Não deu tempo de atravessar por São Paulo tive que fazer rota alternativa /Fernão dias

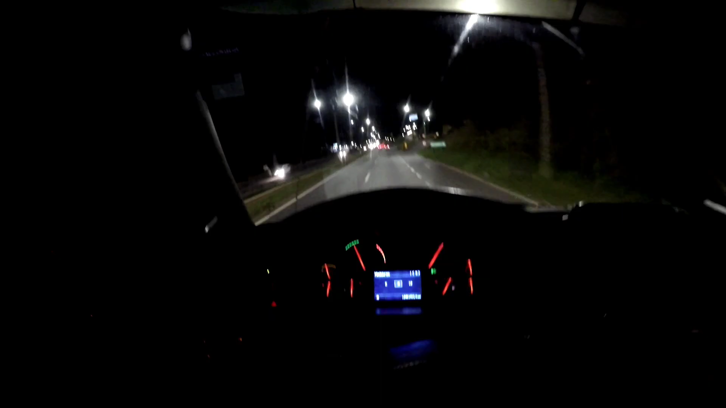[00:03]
Salve rapaziada, agora são 15 para as 9 da noite, para as 21 horas da noite e agora já estamos lá Fernão Dias cara, estamos em Fernão Dias já, já entramos, já entramos em Fernão Dias, não deu para passar por dentro de São Paulo, porque por causa da placa né, e horário né, também tem horário, a placa estava para passar, mas já era 5 horas da tarde, depois das 5 não tem como passar, ele está entrando ali umas 4 horas,
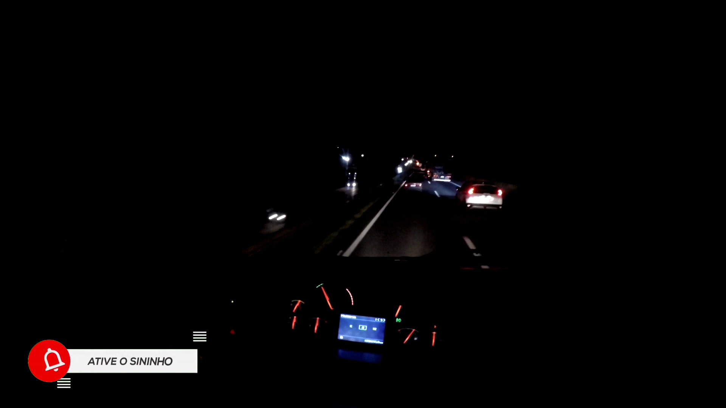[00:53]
já estou tomado banho mesmo e aí eu vou encostar, ancorar, vou tirar uma pestana cara, porque aí eu ponho ela de perto na 3 horas, aí se eu acordar umas 2 horas da manhã eu saio, vamos que vamos, o trânsito está um pouquinho movimentado, mas nada que você não consiga andar entre 90 até um pouquinho mais por hora, tá bom, tá bom, o trânsito está bom, a tendência é melhorar,
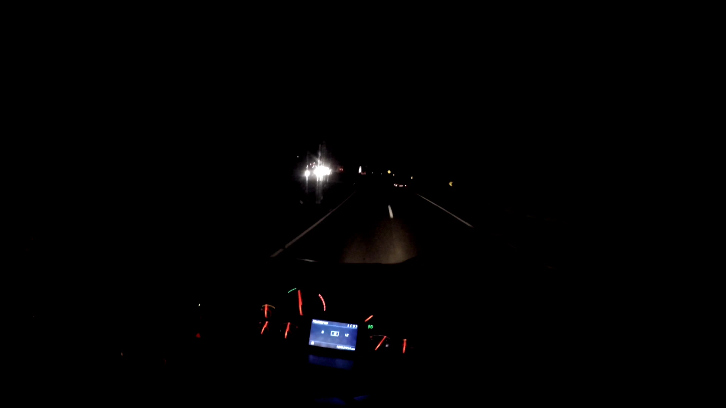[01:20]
quanto mais para o fundo vai passando aqui, chegando, mais para frente, mais melhorando ainda, olha, carros, pá, todo mundo andando bem aqui, ó, vamos que vamos, a galera falando aí na caixinha, na caixinha do Balai,
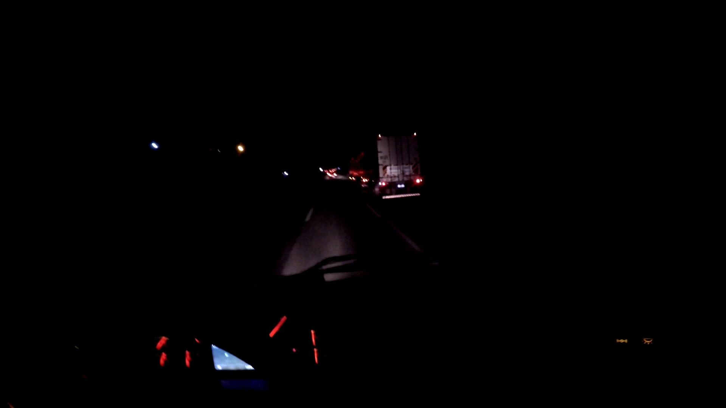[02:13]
ó, não vejo, ele está pesado não, 540, lá que vai, vou baixar um pouquinho o rádio aqui, que eu não quero muito saber da vida dos outros agora nesse momento não, eu creio que antes das 9, antes das 10 horas da manhã eu estou lá já, querido, bem antes, bem antes,